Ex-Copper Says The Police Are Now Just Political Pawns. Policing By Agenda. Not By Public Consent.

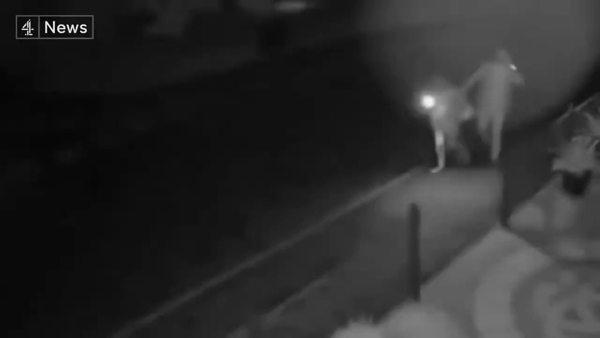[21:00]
That changed when this distressing CCTV footage of the attack was by chance captured by a neighbour.
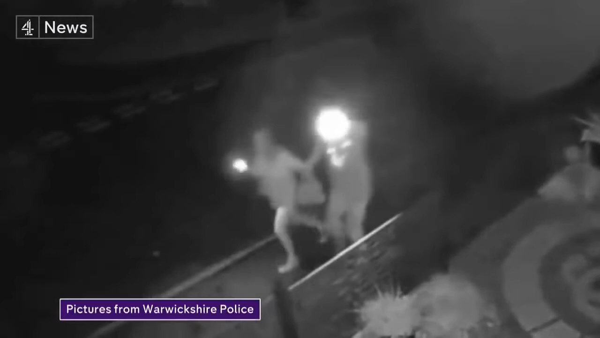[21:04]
You can hear the officer using techniques he learnt in police training. The assault right there, on the floor now, on the floor now, on the floor now.
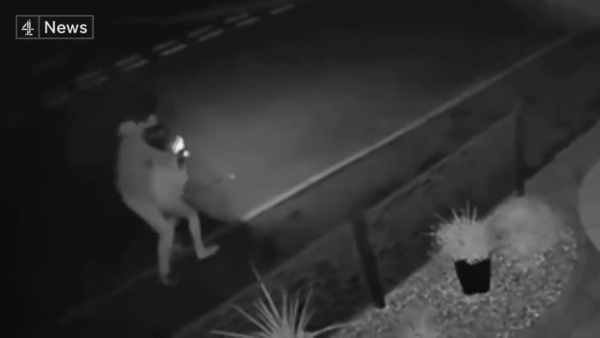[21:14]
You just saw, you push your face, that is an assault. It follows a week when the conduct of police officers is under intense scrutiny in the UK. And this has had a big impact on your family.